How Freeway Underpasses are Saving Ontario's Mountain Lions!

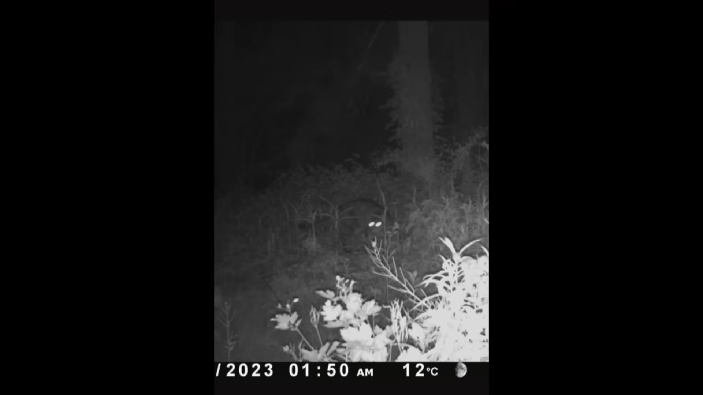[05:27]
One's from Wilsonville. I know it's that night, and I know it's fuzzy.
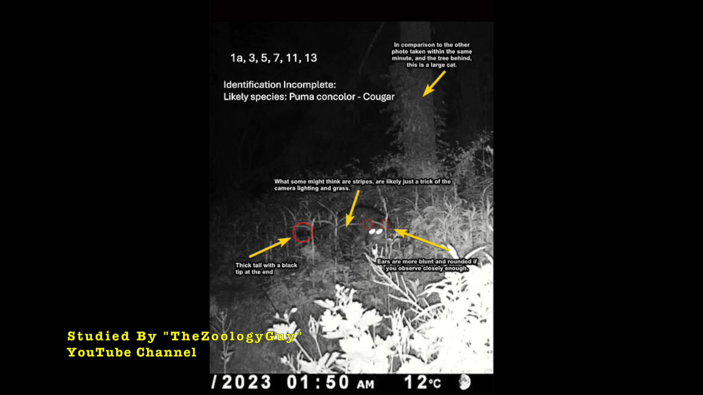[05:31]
But we've studied this, my wildlife conservationist friend and I,
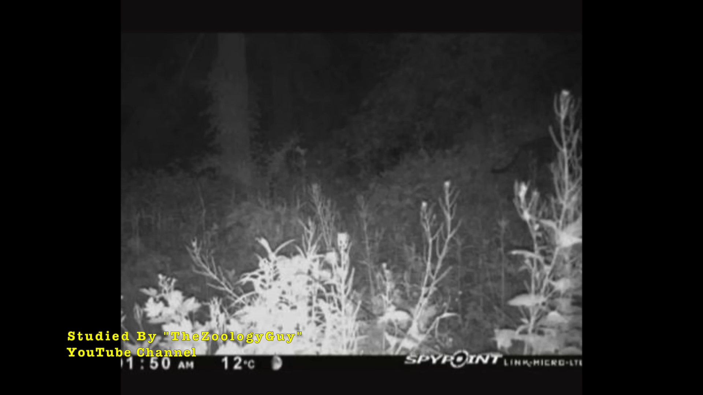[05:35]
and they seem to be a cougar,
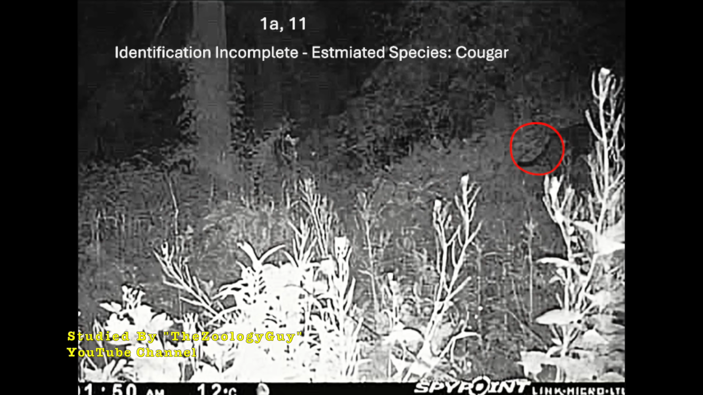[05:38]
a juvenile cougar, a juvenile, but they seem to be a cougar. Once again, the black spot on the end of the tail and kind of like the shape of the body is a dead giveaway.